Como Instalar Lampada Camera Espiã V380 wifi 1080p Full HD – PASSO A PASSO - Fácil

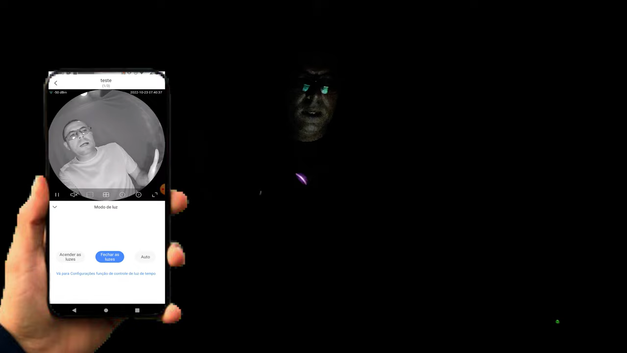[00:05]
Acionou o Infla vermelho Então vou mostrar vocês no escuro aqui Clicou ali, pronto, agora está colorido, tá vendo?
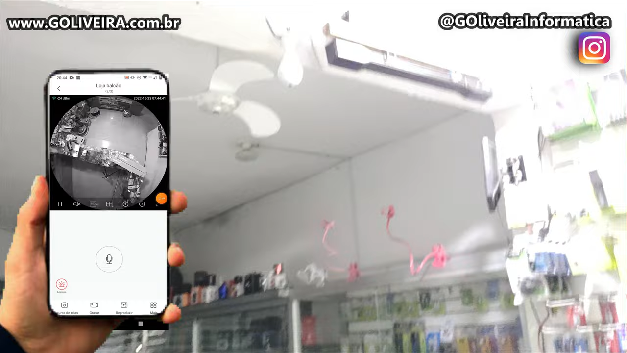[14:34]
Pronto A câmera A câmera no mesmo ambiente Deixa ela acionar Ela
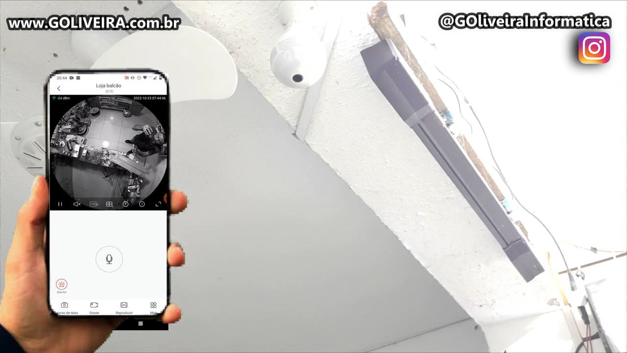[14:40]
vai ficar colorida Olha Observe bem Clicou ali Pronto Agora está colorida Tá vendo?